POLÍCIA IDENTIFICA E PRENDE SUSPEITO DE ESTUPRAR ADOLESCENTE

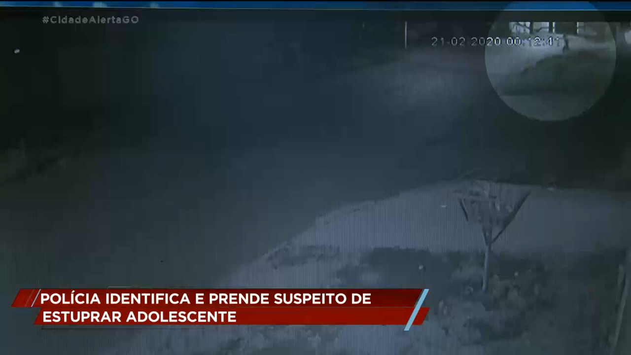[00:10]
Imagens de câmeras de segurança mostram o homem durante a madrugada caminhando pela rua e entrando em um lote vizinho à casa da vítima. Cinco minutos depois, ele sai tranquilamente. Esse caso aconteceu no setor Retiro do Bosque, aqui em Aparecida de Goiânia.